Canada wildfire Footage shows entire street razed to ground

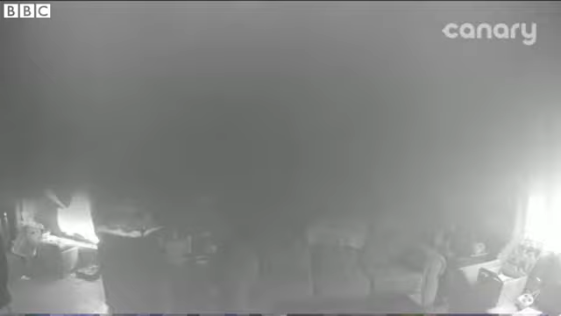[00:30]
One family could only watch fire engulf their home through CCTV cameras.